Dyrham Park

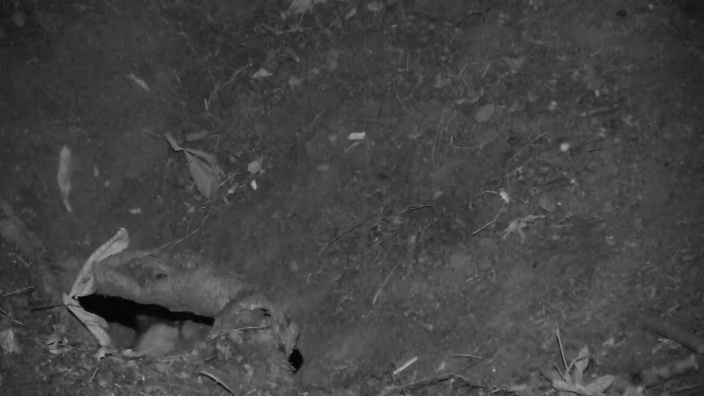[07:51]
Once dark enough, they venture out.
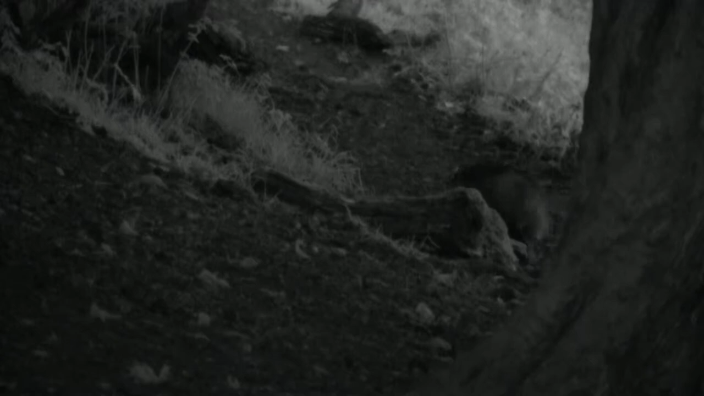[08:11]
Once dark enough, they venture out.
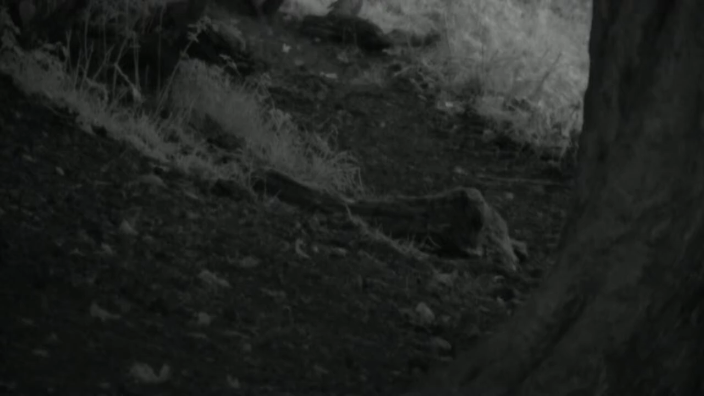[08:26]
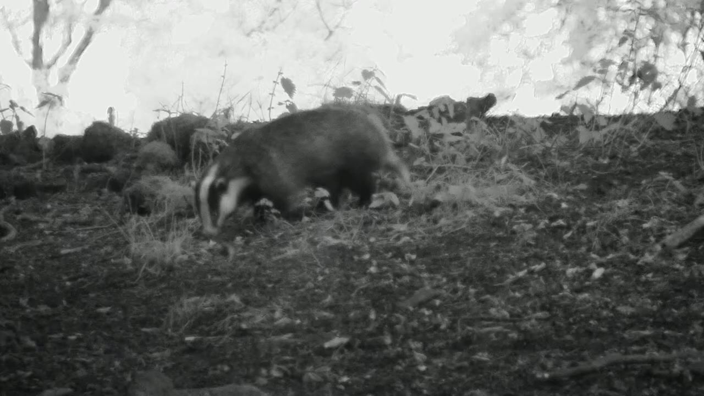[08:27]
A staple of their diet is provided in the orchard by the fallen fruit.
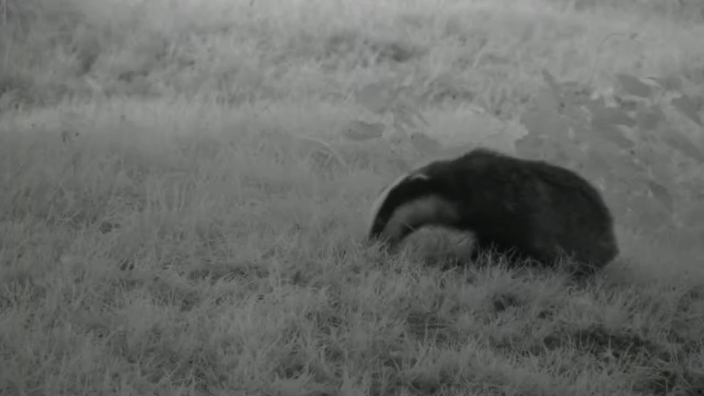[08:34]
But badgers are omnivorous and eat meat as well as vegetation. And so hunt amongst the woodpiles for invertebrates.
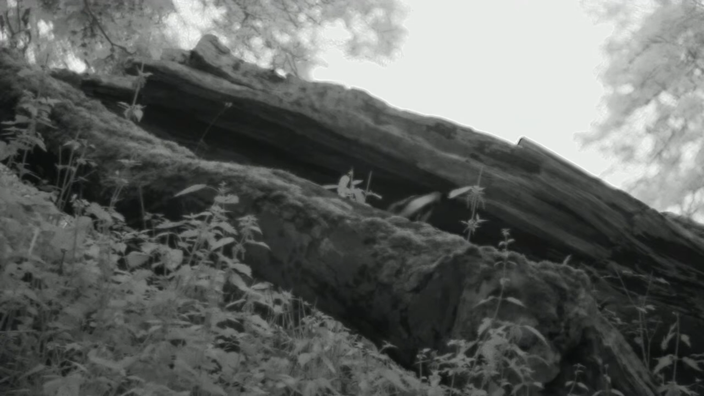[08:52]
With their stomachs full, they make use of the grassland to provide themselves with bedding for the day.
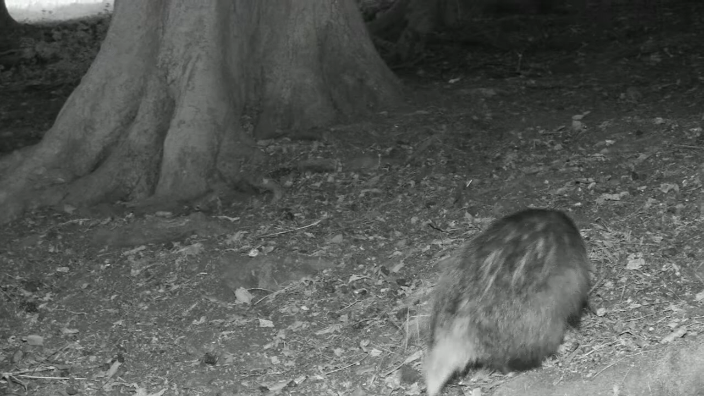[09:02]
And with their beds made, they return underground.